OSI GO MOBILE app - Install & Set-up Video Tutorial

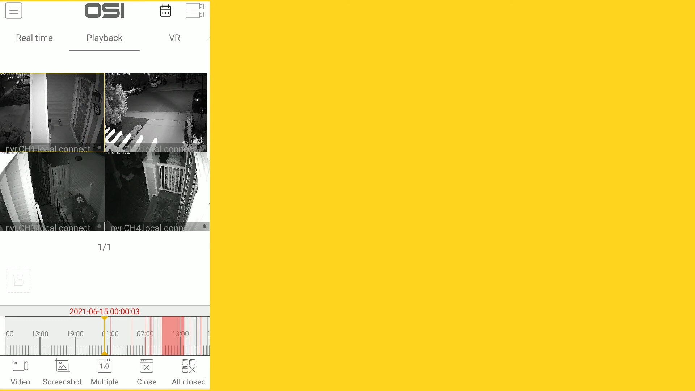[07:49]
the bottom you will see the 24-hour timeline for the specific camera that you selected the red areas indicate the times that the camera recorded video when it detected motion so if you select any of the other screens you will notice the red areas on the 24-hour timeline changes to reflect each of the cameras different recording times you can either review the video from here or double tap the screen to open and review the window in full screen so let's view one of the cameras and full screen we'll double tap camera two here at
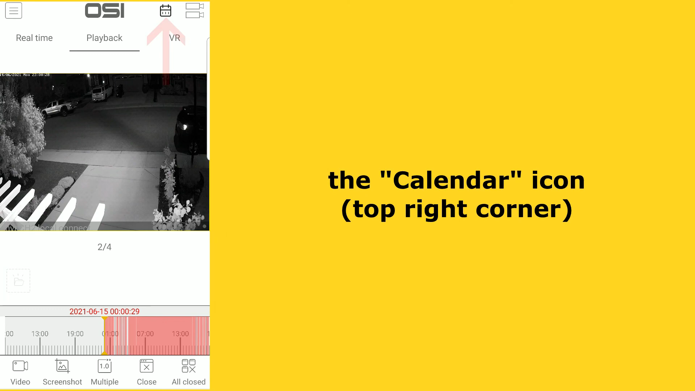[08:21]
the top left corner of the screen you can see a icon that looks like a calendar if you wanted to review a specific date just click on the calendar icon and select the date
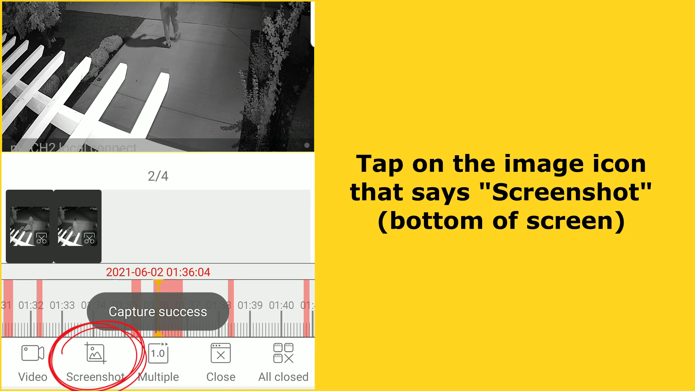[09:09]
that says screenshot again to save a video clip just drag the timeline to the exact time you want to start recording the video will auto play immediately so just select the video camera icon to start recording
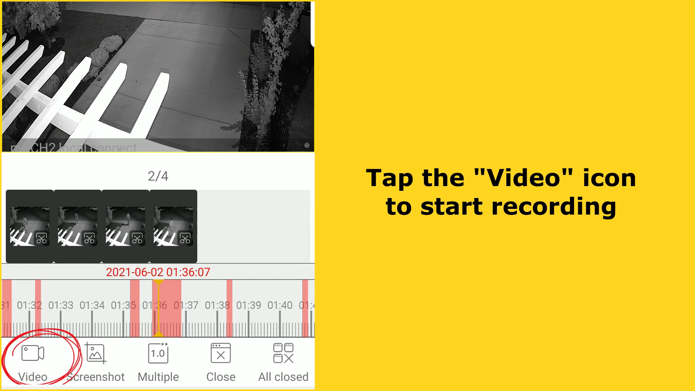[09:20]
then tap on the video camera button again to stop recording in order to access the video and screen
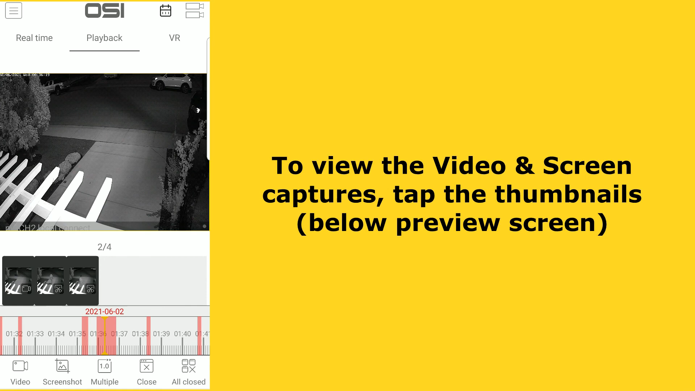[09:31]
captures that you've taken select anywhere on the thumbnails below the preview screen the images with the arrows in the middle are your video captures and the one without the arrows are obviously your screen captures
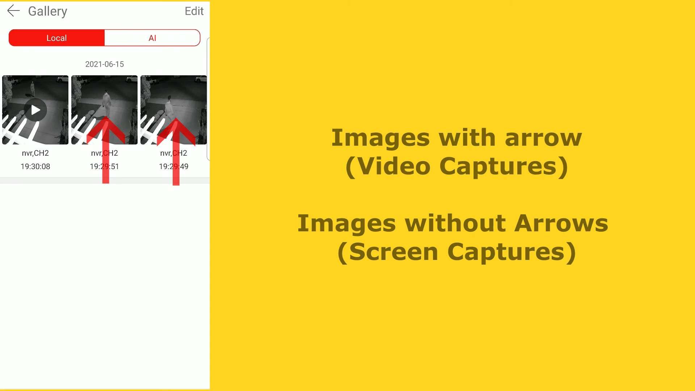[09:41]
then tap the image or video you want to view if
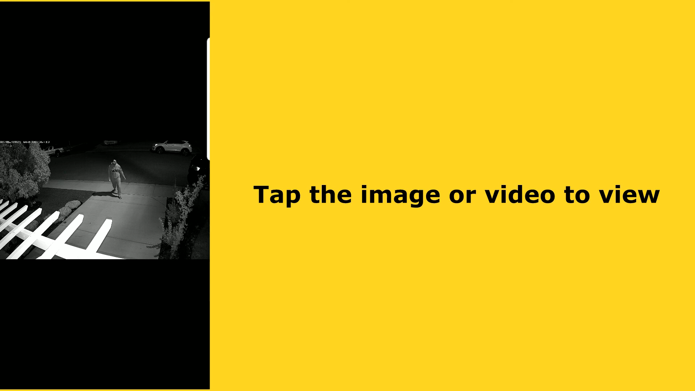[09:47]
you press the back button twice you'll